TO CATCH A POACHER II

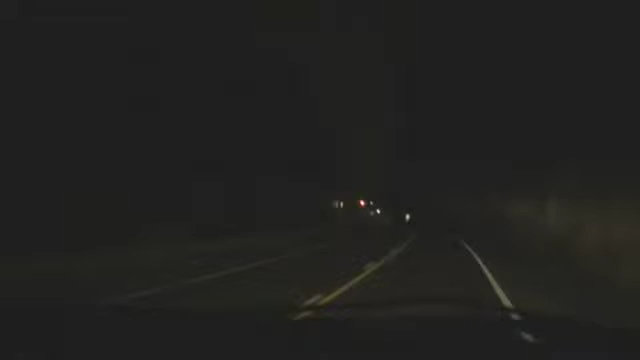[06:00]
It's 4.20 in the morning on the first day of bow season in West Virginia, and we're heading out to our first location to set the decoy up and wait for the hunters to head up a hole.